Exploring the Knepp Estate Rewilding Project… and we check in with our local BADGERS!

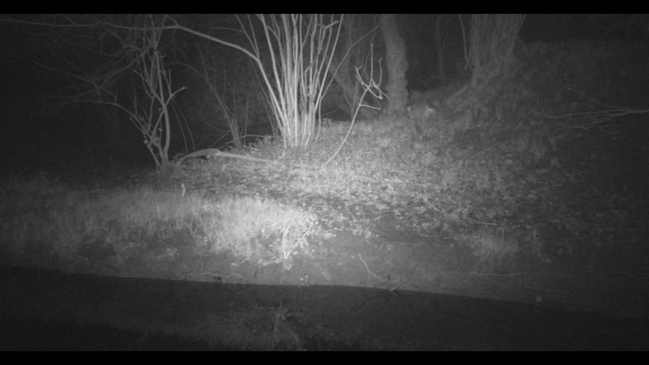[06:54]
he then came back again for another wee
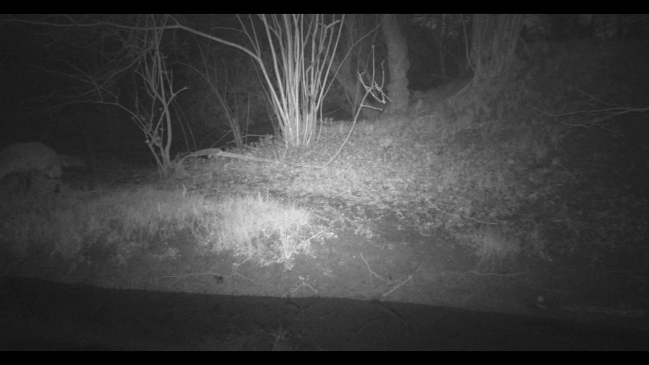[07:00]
and then finally we managed to capture the badgers as well as a bit of badger parkour